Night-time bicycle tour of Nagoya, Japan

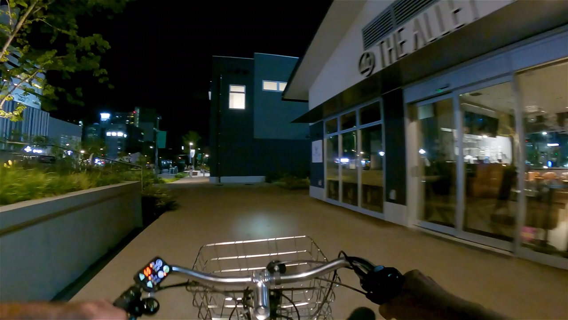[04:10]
it's uh it's closed now obviously but it looks like a trendy cafe
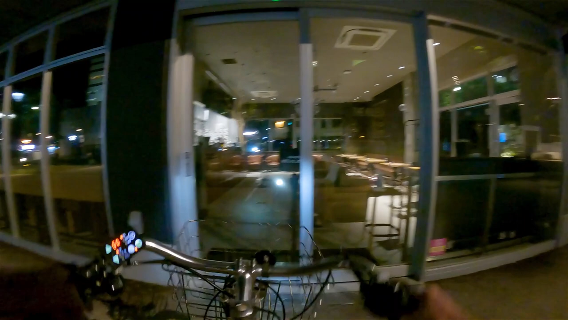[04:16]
anyway let's continue on so in
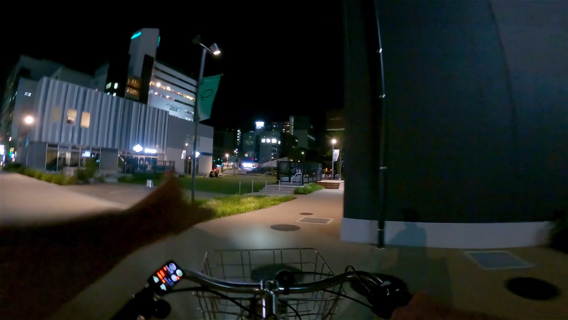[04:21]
the middle here there's this grassy area where people like to have picnics and have a little party and
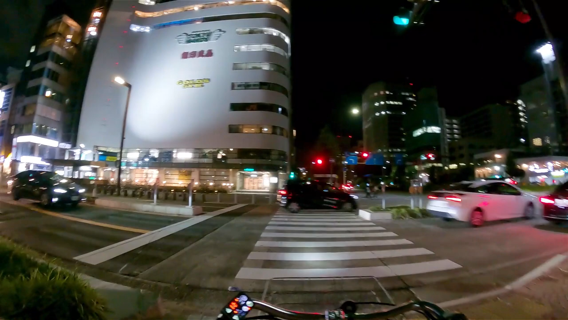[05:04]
all right so you can see in front of me this big building the annex building there's a
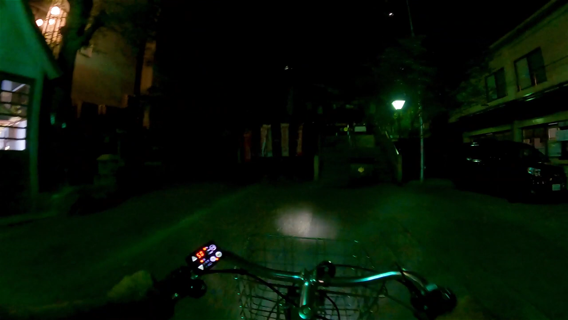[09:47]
yeah there's the temple at night time nothing much going on here
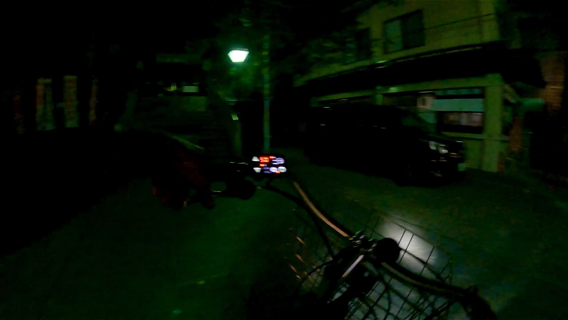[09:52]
so let's continue on and see what kind of adventures